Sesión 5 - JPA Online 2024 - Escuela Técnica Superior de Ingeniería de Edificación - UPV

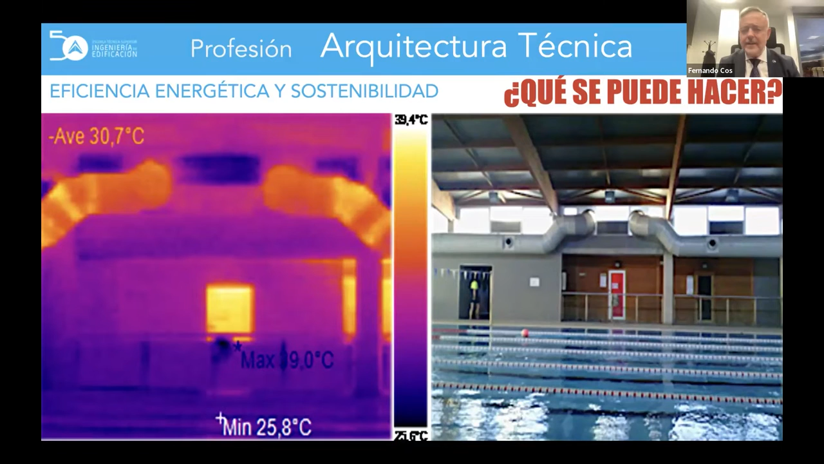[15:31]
On screen: min 25.8°C, scale top 39.4°C
Esto que veis ahí son imágenes con cámara térmica, de ver cómo las pérdidas de calor que pueden tener diferentes materiales y diferentes instalaciones. Como os decía antes, una cosa muy importante es la gestión de proyectos, el Project Manager,
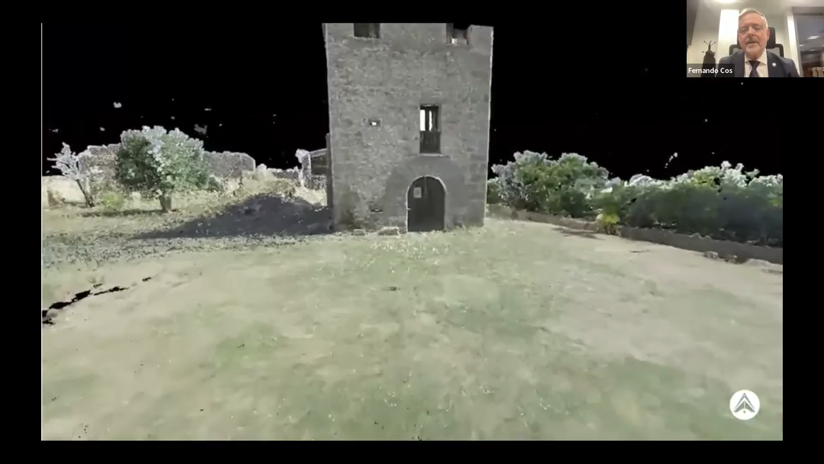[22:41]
mucha importancia por lo que tiene es la fotogrametría y la manera de captar la realidad de una manera diferente y muy exacta.
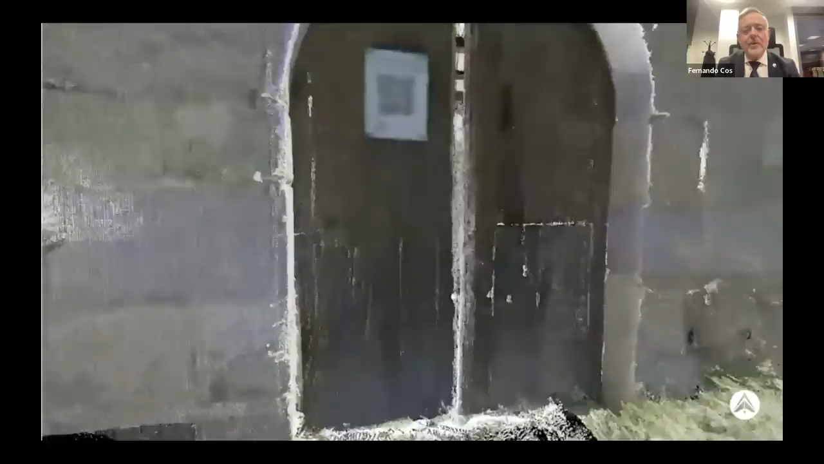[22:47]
Esto que estáis viendo es una nube de puntos que se consigue solapando un
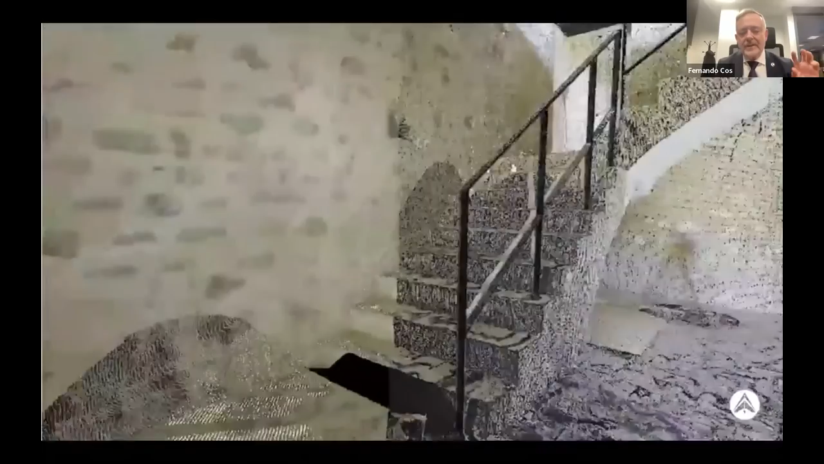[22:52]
escáner láser que está en tierra y un dron que está sobrevolando y con eso se consigue crear la realidad en ese gemelo digital.